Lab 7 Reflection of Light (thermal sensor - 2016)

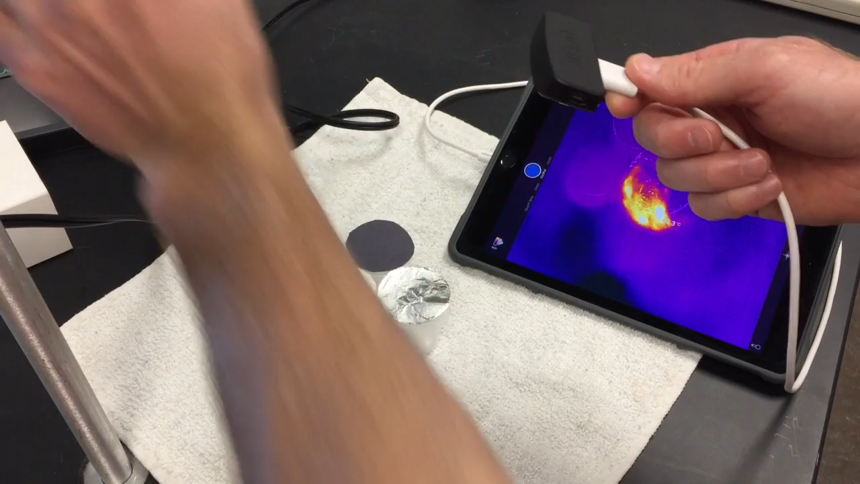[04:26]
the side and again it might be hard to demonstrate this I'm just gonna hover this above the
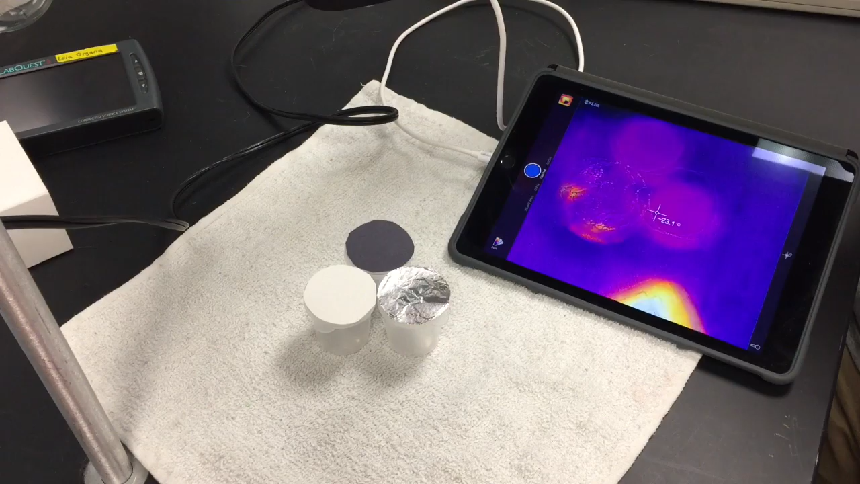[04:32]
three samples notice that it's not the thermal image isn't totally lining up with the the real image there and actually there's my iPad a thermal image showing the
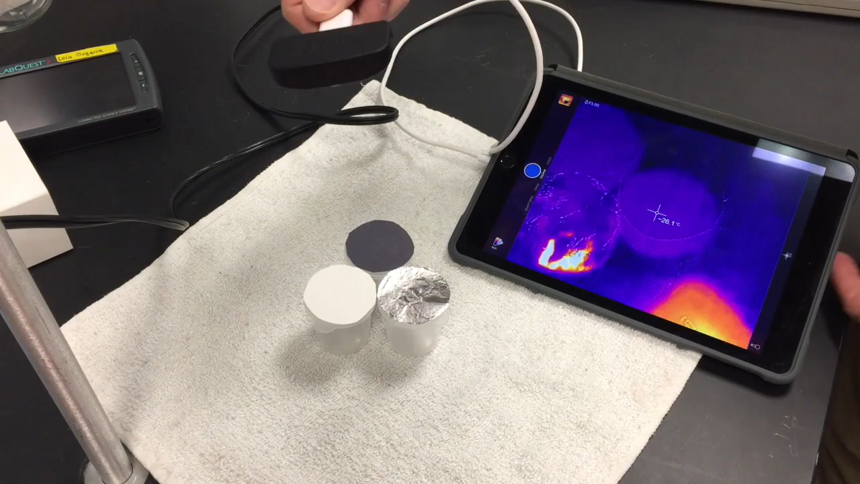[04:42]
heat signature my iPad there I'm actually gonna move my iPad off to the side a little bit so that
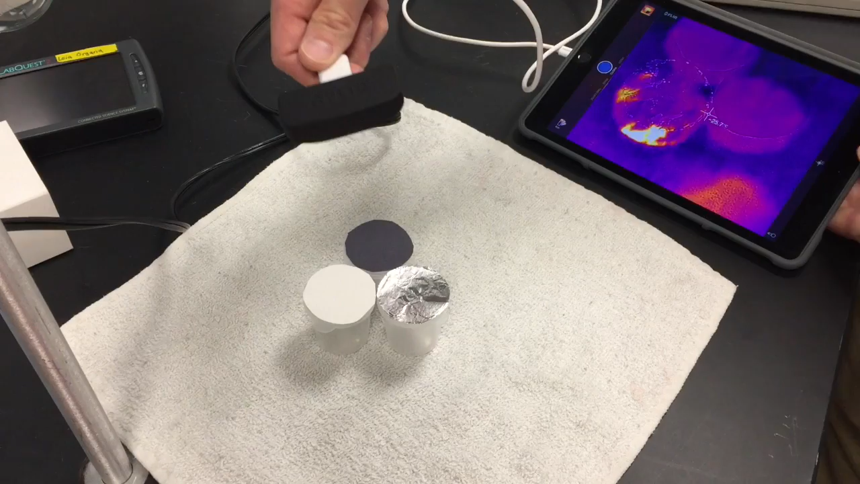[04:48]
doesn't get in the way what I need to show you I guess I'll leave it in here for this this demonstration
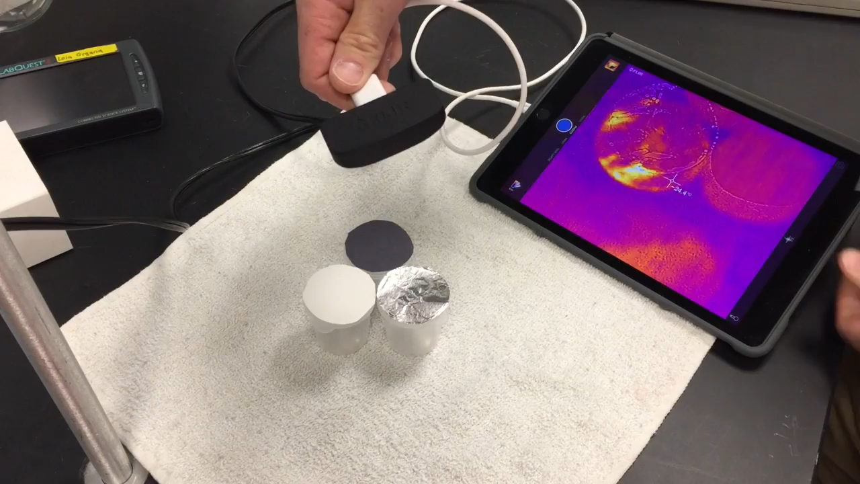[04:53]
what I need to show you is that it doesn't exactly line up so I'm gonna tap the screen and then
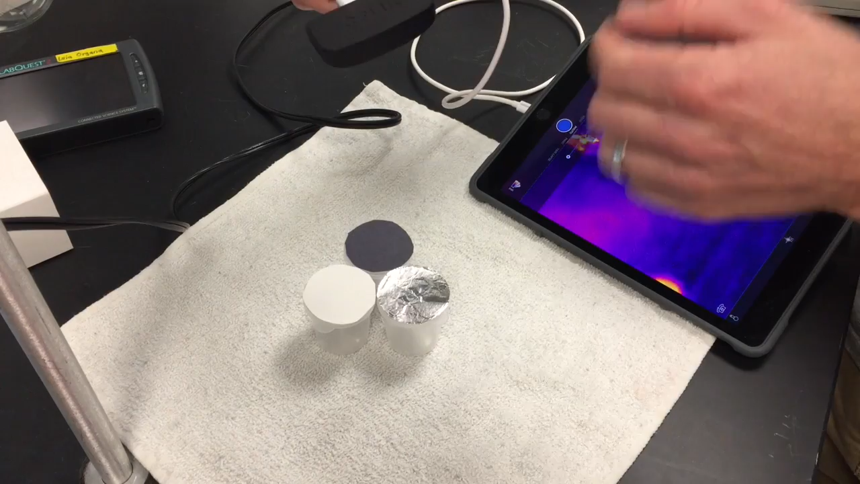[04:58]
I'm going to move the adjustment bar so that the thermal image and the actual outline of the actual image are in line with each other so tapping the screen
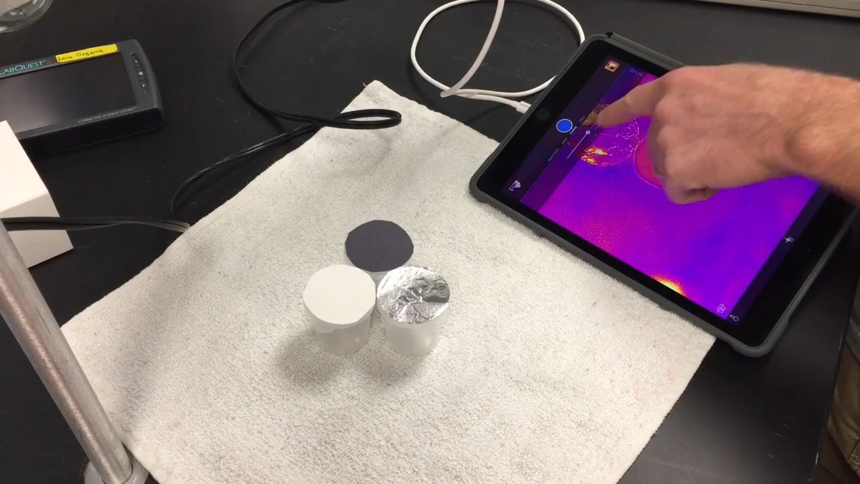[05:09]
and moving that slider toggle bar is gonna help out a lot so I'm gonna get that off
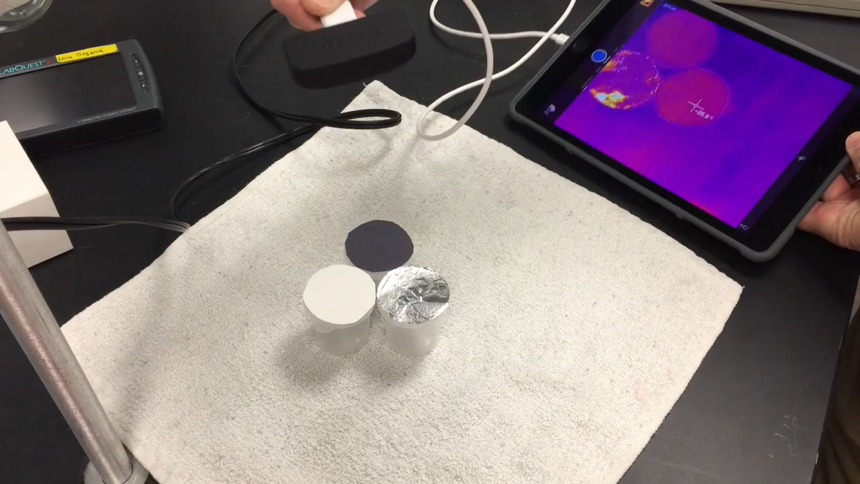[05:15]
out of the way a little bit well I'll leave it in for this demonstration
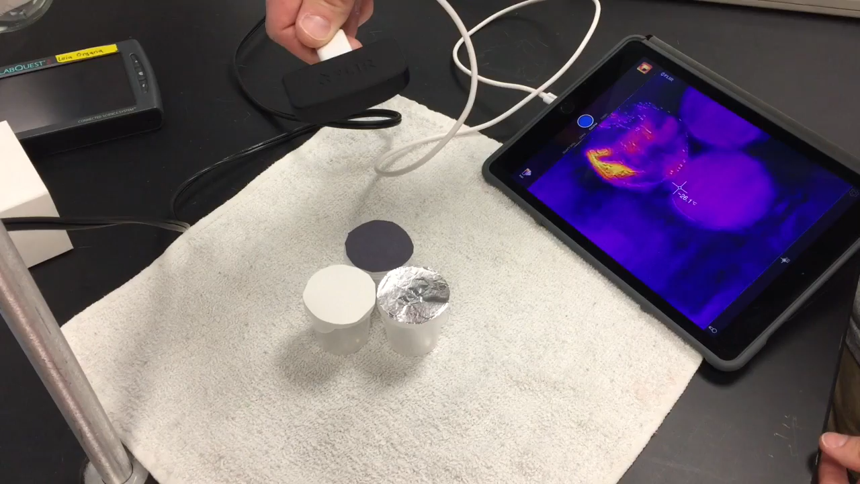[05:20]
all right when you have a good image lined up hit the
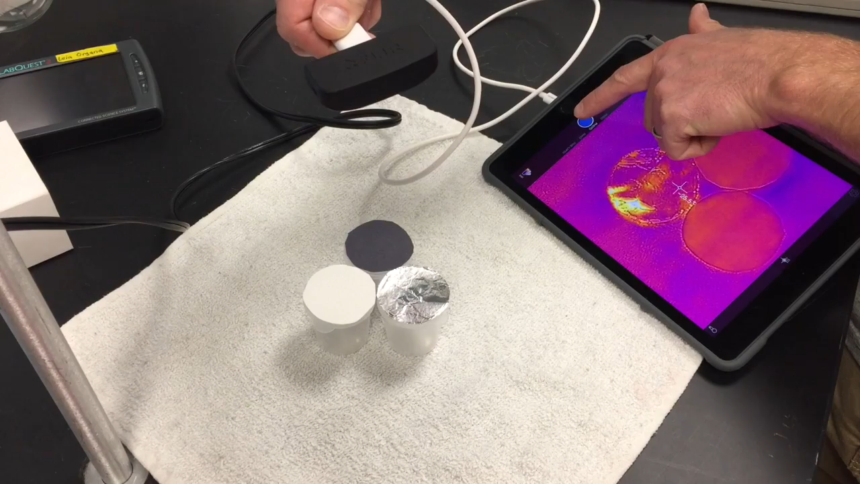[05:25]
photo button kind of hard to sense center it there there we go
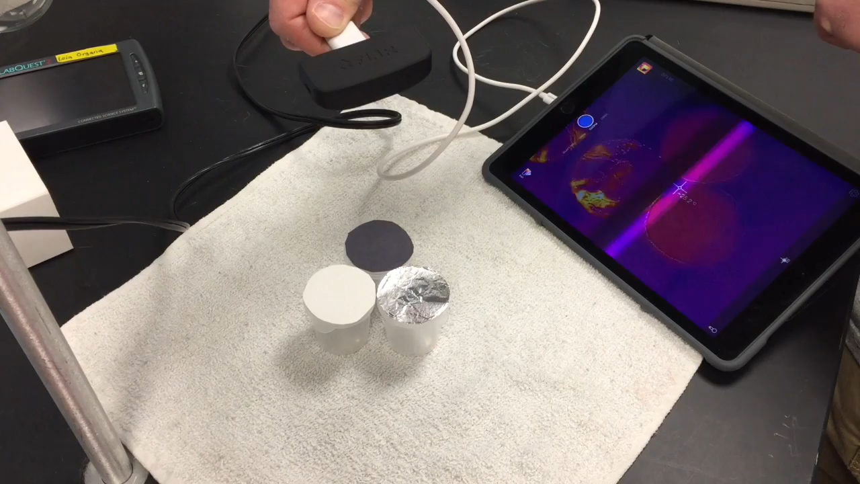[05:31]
all right so there's my initial thermal
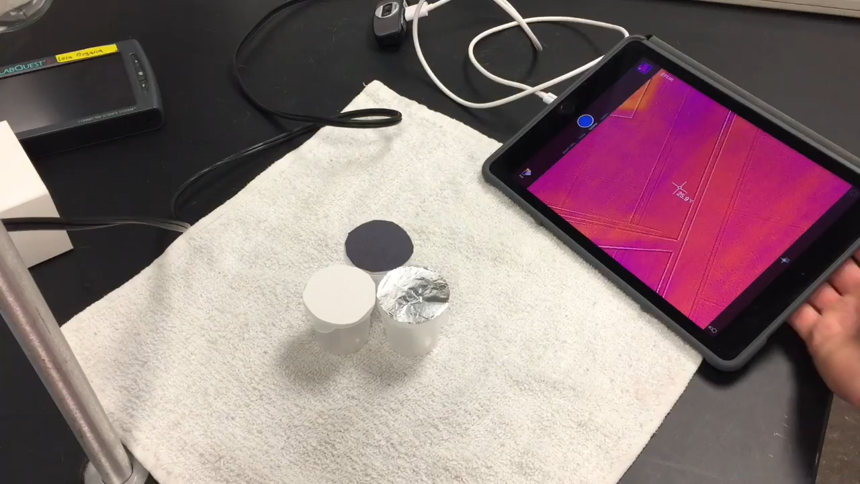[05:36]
image I can yeah I'm gonna
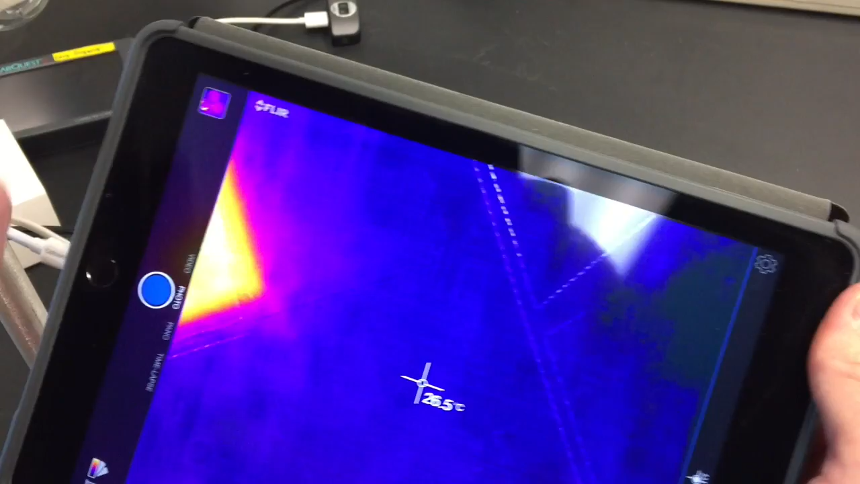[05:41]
On screen: spot 26.5°C
select that image which is right there
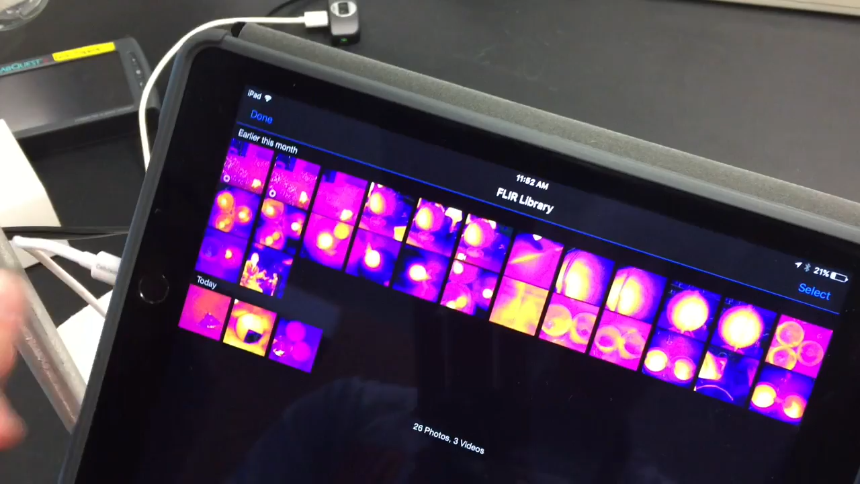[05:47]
and then what I'm gonna do is I'm gonna actually select the edit
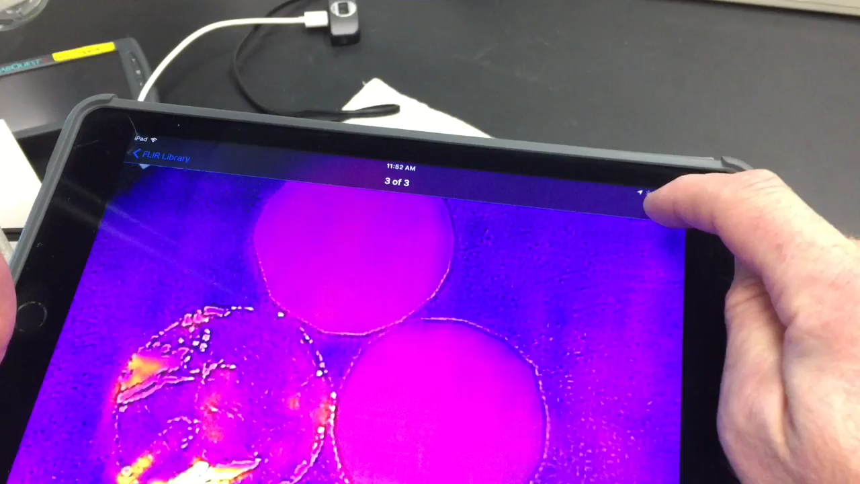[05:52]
button actually let me cancel out if I I'm just gonna show you if I drag this down I
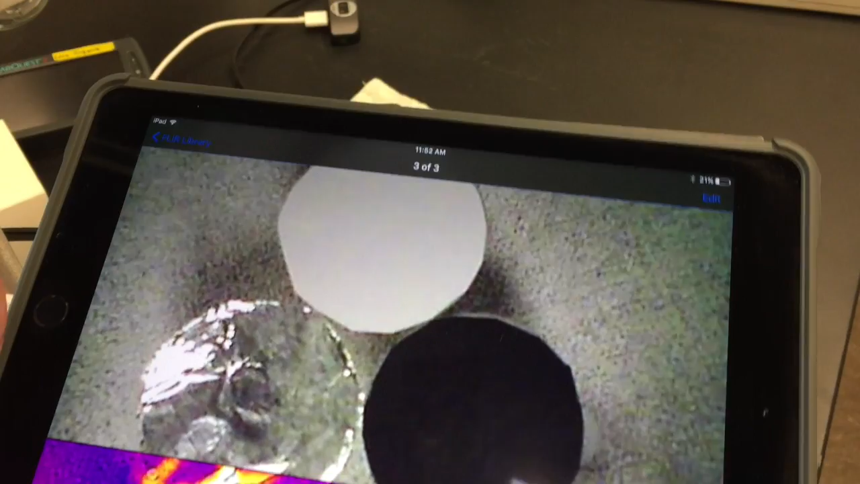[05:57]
can I can see which paper samples was which so in my data table
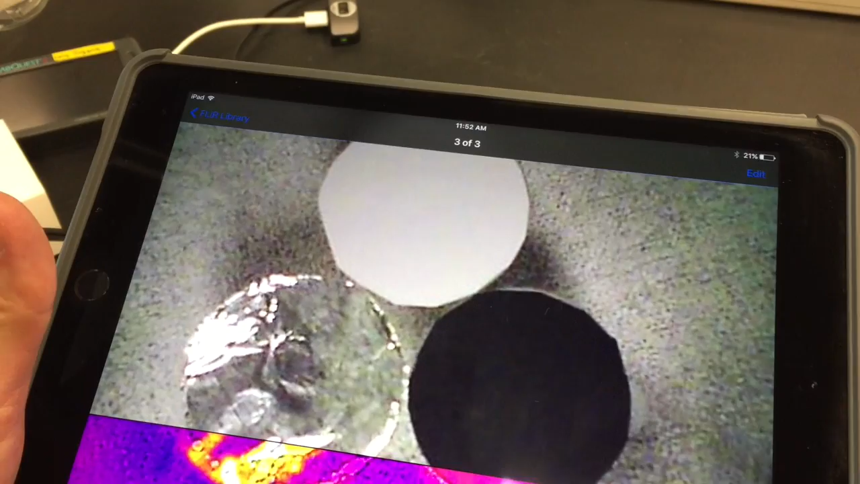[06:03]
when I want the starting temperature of the white paper that's there black paper and aluminum foil
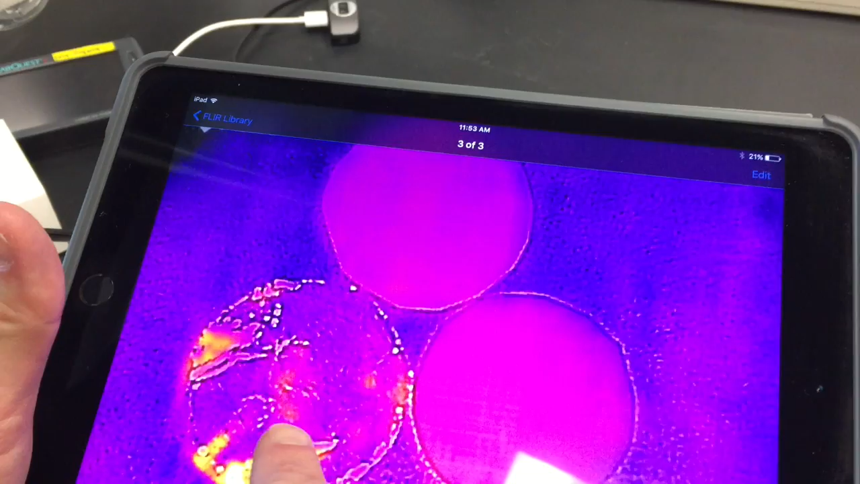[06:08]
I can get that starting temperature from my image I'm gonna move the temperature
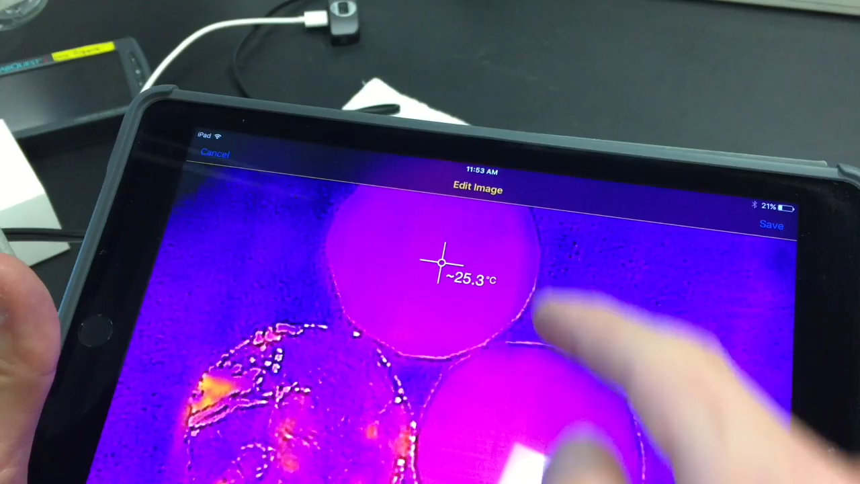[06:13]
On screen: spot 25.3°C
cursor to get the temperature to pop up you just select it if it
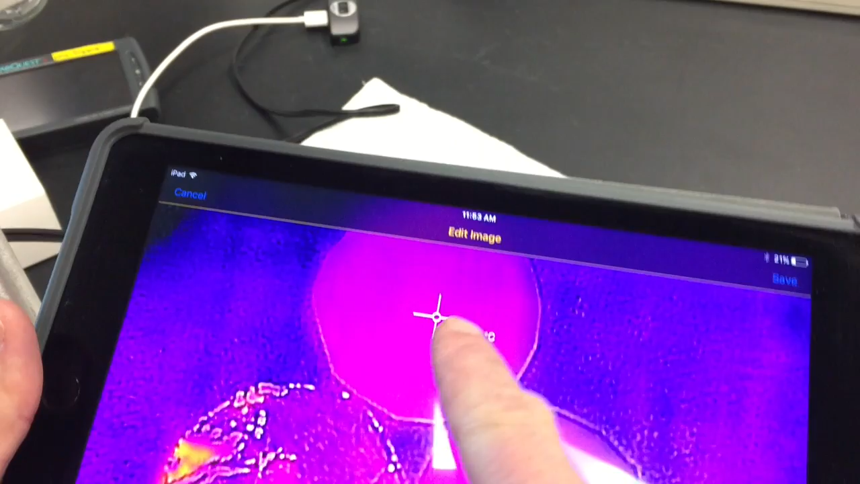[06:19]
pops up as Celsius I'll just show you quick in the settings